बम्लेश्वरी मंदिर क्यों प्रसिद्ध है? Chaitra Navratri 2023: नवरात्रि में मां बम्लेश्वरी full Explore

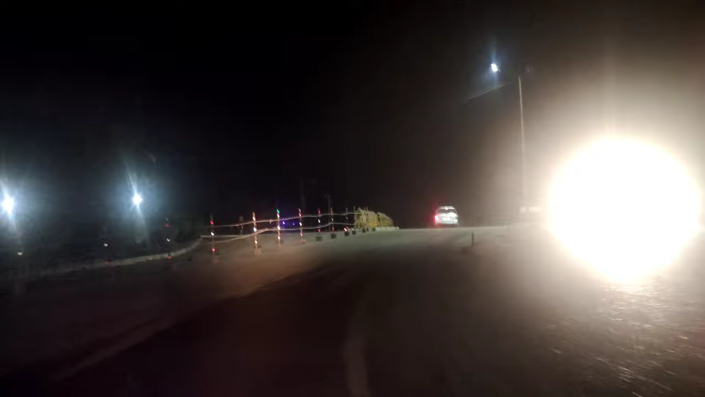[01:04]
साला नो पार्किंग लगाना चाहिए यहाँ पे, अभी तक लगा नहीं। इसको बोलते हैं ताजा ताजा एक्सीडेंट।